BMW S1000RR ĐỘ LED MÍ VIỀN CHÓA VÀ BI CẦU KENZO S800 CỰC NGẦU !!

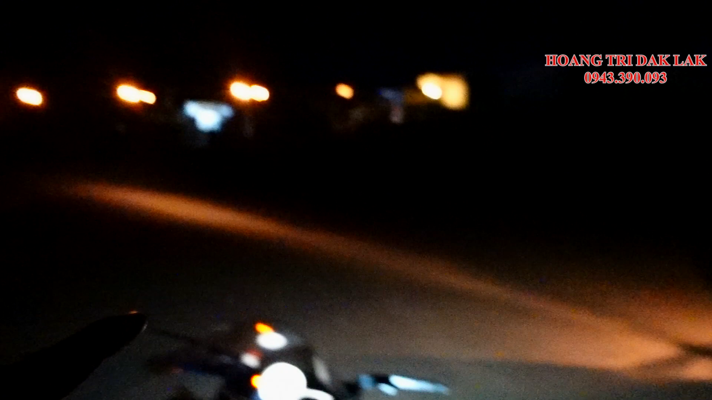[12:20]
Đó, cái đèn dream đi qua nha, ở xa xa thì cũng có một vài cái ánh điện đường.
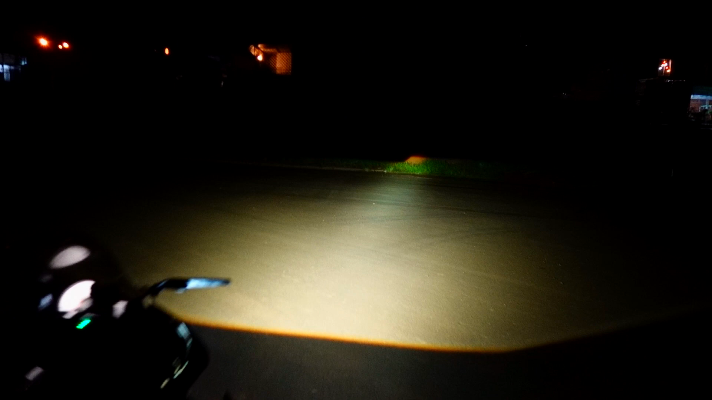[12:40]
Đó, anh em có thể quan sát là ánh sáng cốt nha anh em. Rất là mịn nha. Mịn và rộng, cực kỳ rộng luôn.
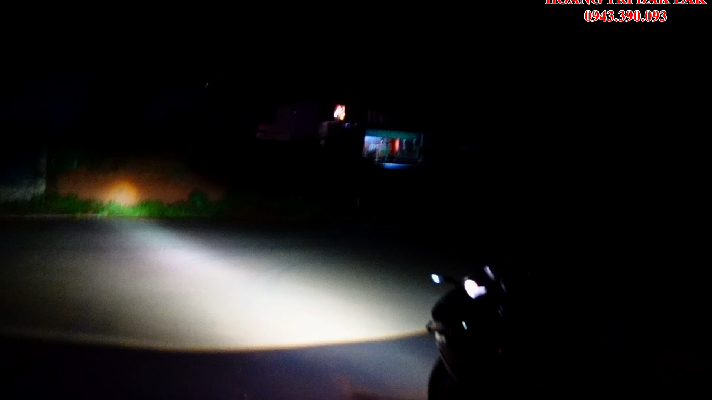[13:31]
đã quá anh em ơi, sáng quá sáng luôn. Rồi ok, em bác xin giùm anh cái coi, bác xin mình ơi.